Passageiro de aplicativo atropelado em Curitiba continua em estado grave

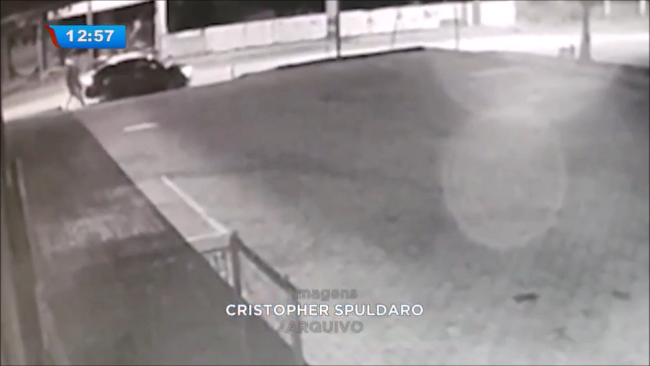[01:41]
Jean está na rua. O motorista toma a distância. Vai até a esquina. Dá a volta e Jean não se afasta. Ele é atingido. Cai no chão e bate a cabeça. Meu marido, ele estava dormindo no meu colo.
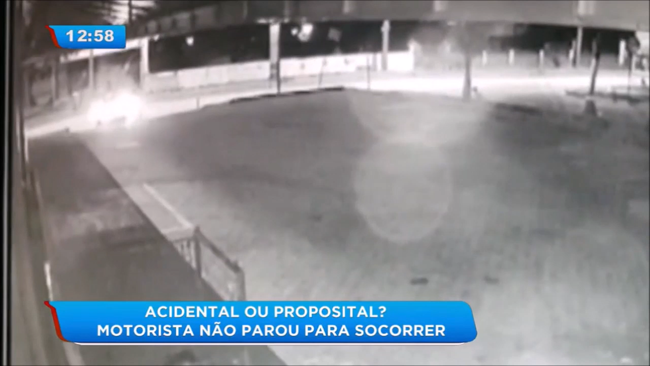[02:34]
E veio parar aqui nessa esquina. Quando eu fechei a porta, daí o meu marido deu um chute na traseira do carro. Ele deu a volta na esquina e atrapalou meu marido com tudo. Na época dos fatos, o Balanço Geral buscou todas as versões dessa história, todos os lados, para tentar entender o que de fato aconteceu.
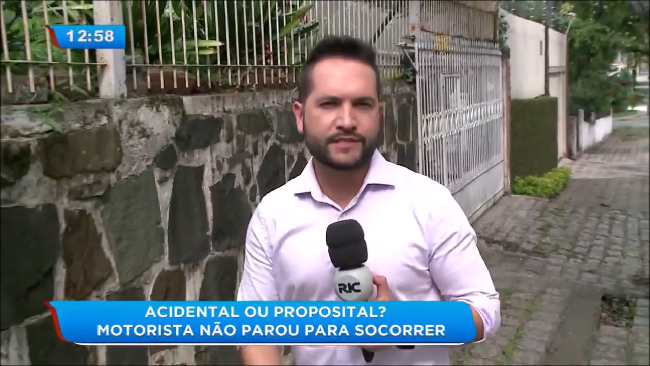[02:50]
O motorista do aplicativo deu a nossa reportagem, a versão dele. Eu entrei devagar, justamente longe dele, como dá para ver no vídeo, entrei na outra extremidade da rampa.
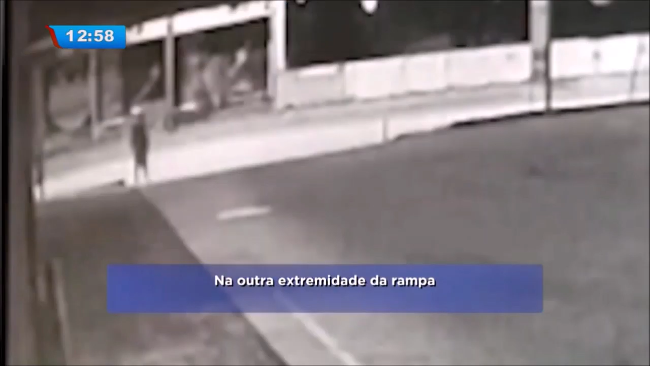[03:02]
Só que ele estava completamente alterado.
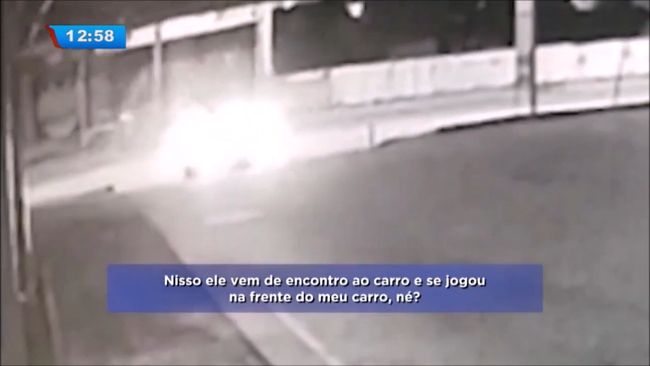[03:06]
E isso ele vem de encontro ao carro e se jogou na frente do meu carro, né? Pulou em cima do meu carro.